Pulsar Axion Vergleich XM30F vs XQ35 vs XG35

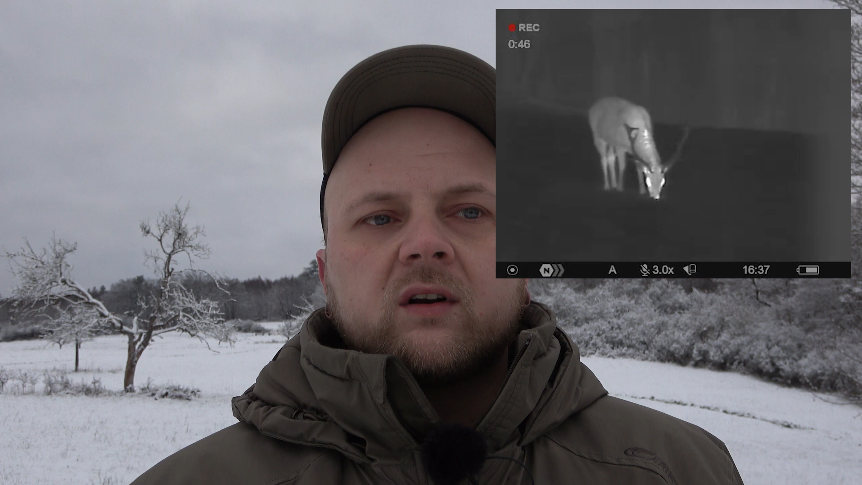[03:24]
Ich habe euch aber gerade hier im Dammwildgatter oder am Dammwildgatter vor der Haustür gerade nochmal einen Clip aufgenommen, wo ich diese Stufen, die drei, auf dem XM30F durchgeschaltet habe. Also normal, hoch, ultra. Seht ihr jetzt gerade im Moment, nur dass da nochmal bewusst ist, was diese Verstärkungsstufen mit dem Bild machen.
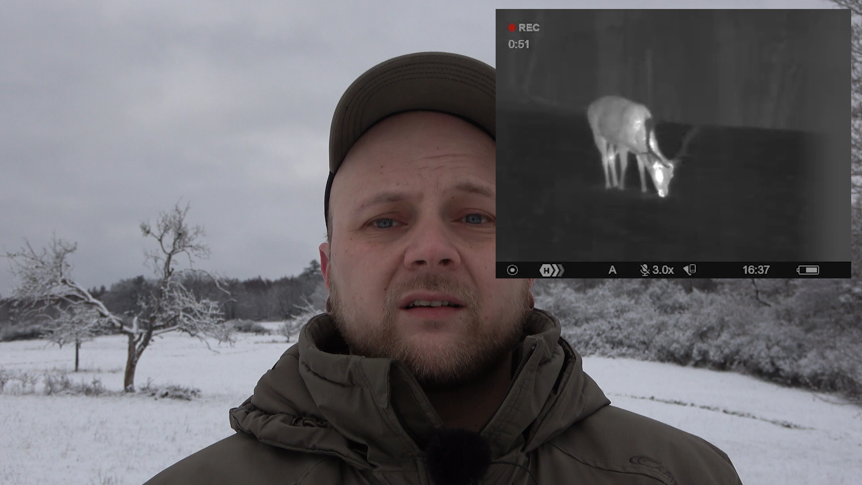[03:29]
Das Gute an der Sache ist, dass nur das XM30F mit Verstärkungsstufe hoch gestartet ist. Zu dem Gerät habe ich nämlich ein separates Komplettvideo gemacht. Verlinke ich euch oben.